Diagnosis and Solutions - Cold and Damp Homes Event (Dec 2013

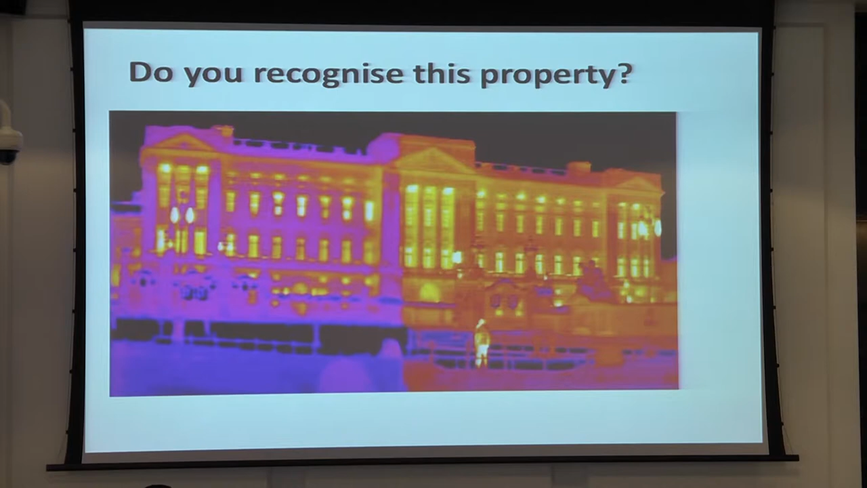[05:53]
Prof, do you recognise this property? Right, it's not do you ask a millionaire, so I'm going to tell you what it is. It's Buckingham Palace, because, believe it or not, the Queen is nearly in fuel poverty under that 10% definition.